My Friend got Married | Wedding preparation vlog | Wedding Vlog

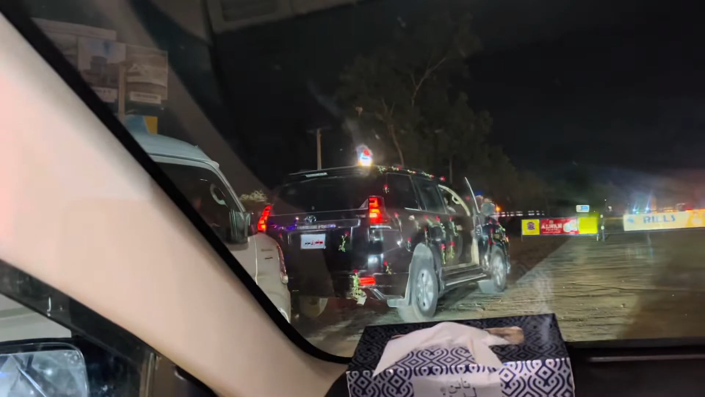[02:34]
यार फाइनली अहमद का क्रूजर आ गया ये देखें, और अब वो जा रहा है अंदर और हमारा जो सफर रह गया वो है सिर्फ 15 मिनट का, तो 15 मिनट बाद हम फाइनली हॉल में पहुंच जाएंगे। लोग जो है अंदर एंटर हो रहे हैं हॉल के, हॉल बहुत प्यारा लग रहा है और